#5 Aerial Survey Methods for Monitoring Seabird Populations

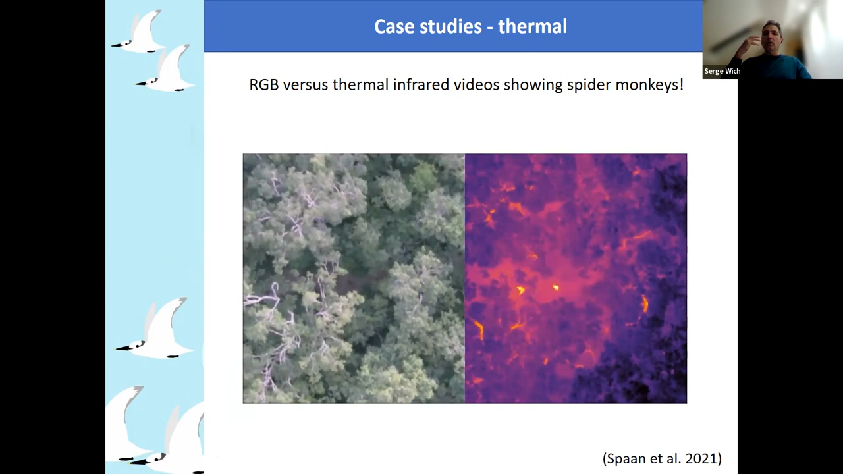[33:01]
We found not too many differences when the groups were small, but we found that you can see more spider monkeys when the groups are large, and this is probably because some of them will be really high up. Which makes it then very difficult to see from underneath. So if you look at it in a figure, so with the small subgroups,
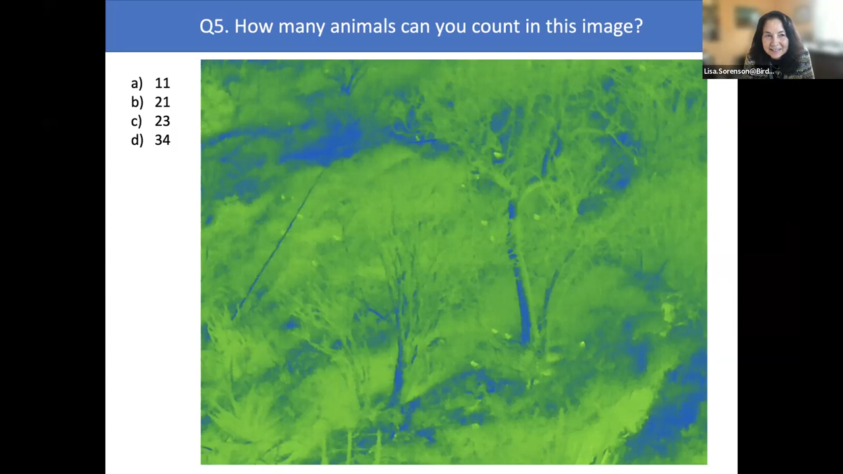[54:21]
Looking good. All right. Five, four, three, two, one. And let's see. Here's what people said. Most people thought there were 23 animals. Some people thought there were so less. So I counted 21. And the answer is, we're not sure. So it may be 23. And there's a few highlighted areas in the image where it could be a bird or it may not be. So there's a little bit of uncertainty. But yeah, I counted 21.
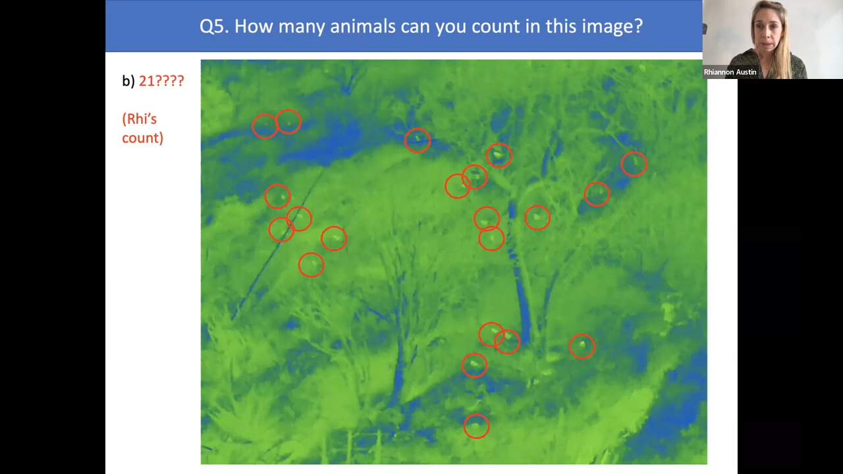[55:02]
And those are the ones that you can see circled. So maybe people have found a few other birds as well. Sorry, Lisa, you say something. Oh, sorry. No. Okay. And then last, last question. So same image. How many different species do you, can you count in this image?